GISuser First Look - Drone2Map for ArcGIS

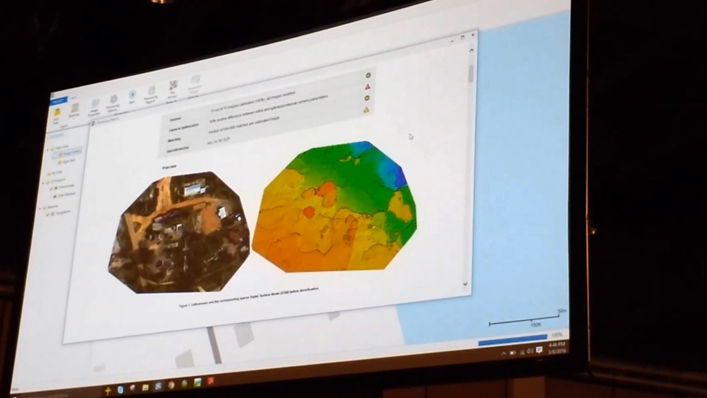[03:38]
This gives you information about your source imagery, a preview of the actual products that are being created,
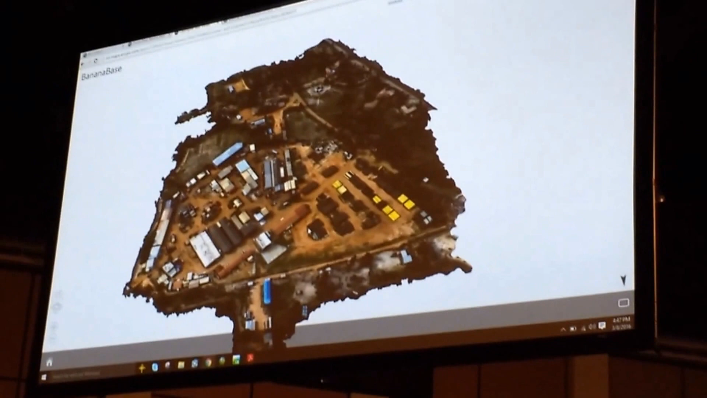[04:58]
So, this was created, again, from the imagery only, and as I zoom into here, you'll actually see that we're creating,
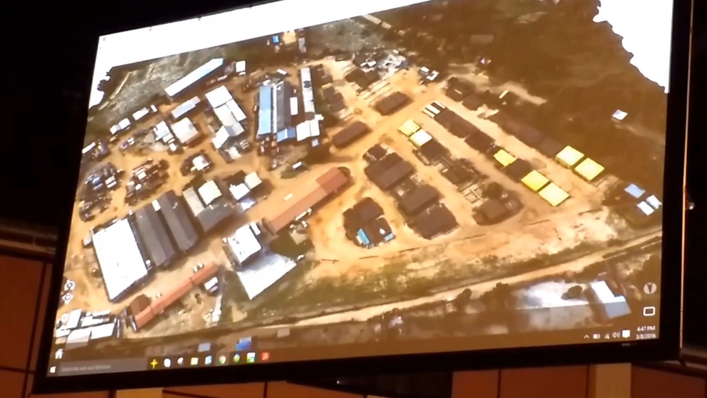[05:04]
we're getting the 3D aspects of all this imagery.
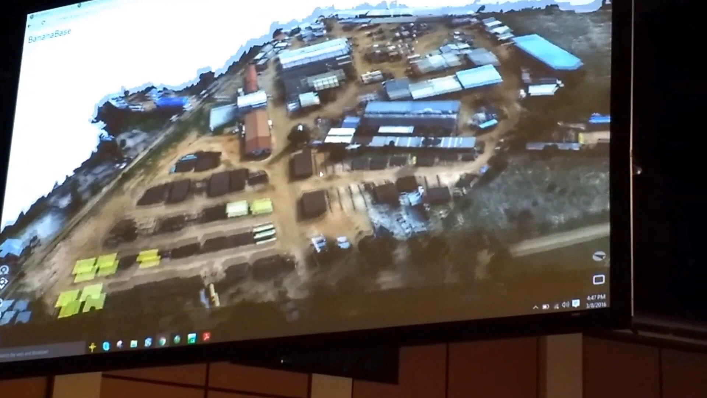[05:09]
Now, in addition to 3D meshes, we also produced point clouds. So, here is a last file that was produced from drone to map. The default rendering, you'll see here, is elevation.
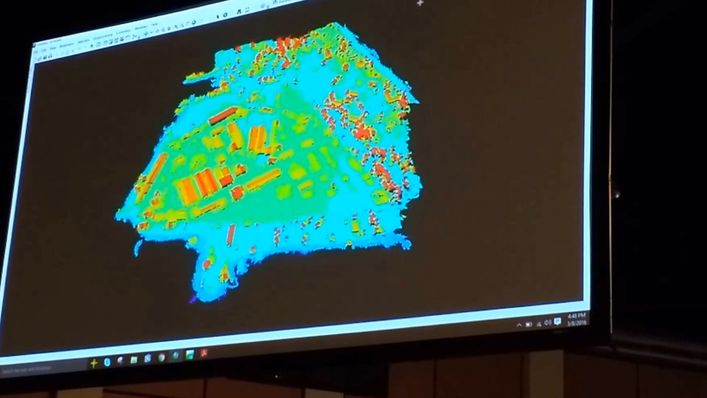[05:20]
But because we actually derived this from imagery, we're able to render this point cloud as an RGB point cloud.
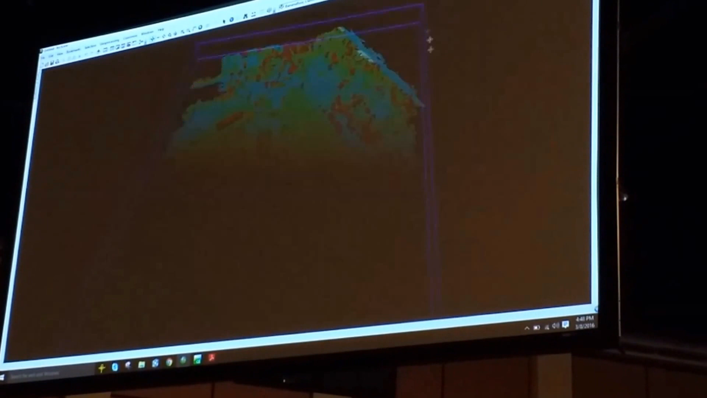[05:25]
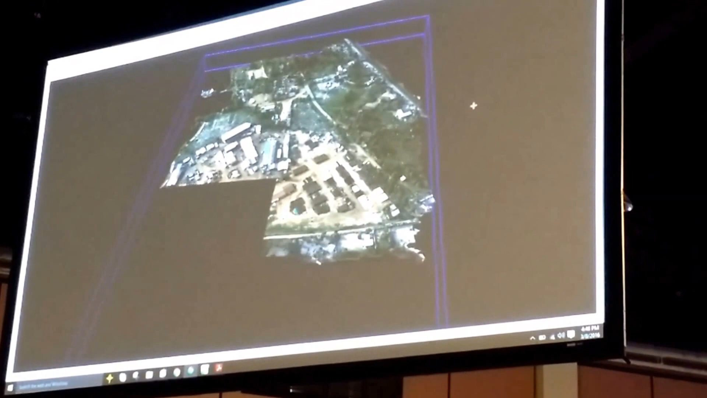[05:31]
So, as this draws, you'll see, again, it looks a lot like our imagery. But now, as I zoom in, you'll start to see this actually is indeed a point cloud.
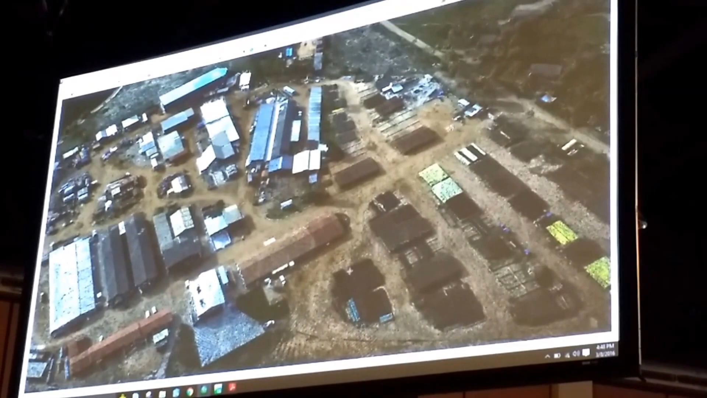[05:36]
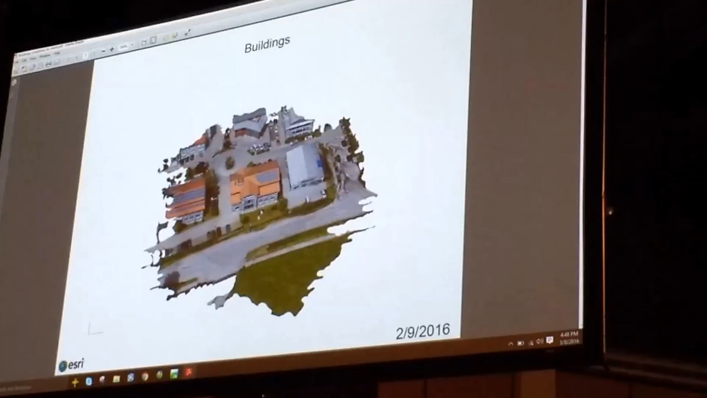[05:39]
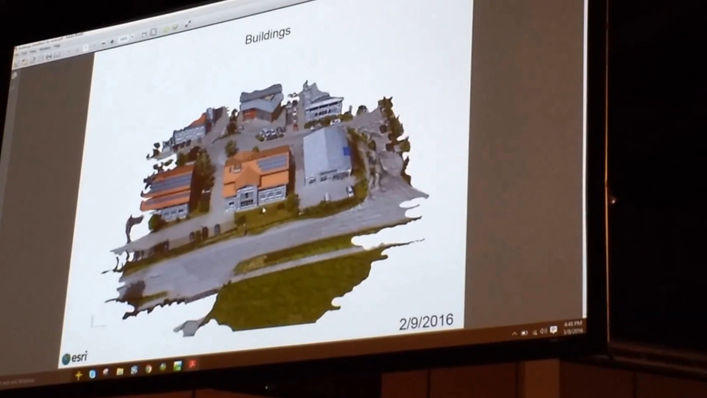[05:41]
I'll orbit around this building, and you'll see we're actually creating a 3D mesh and storing this 3D mesh inside of a PDF.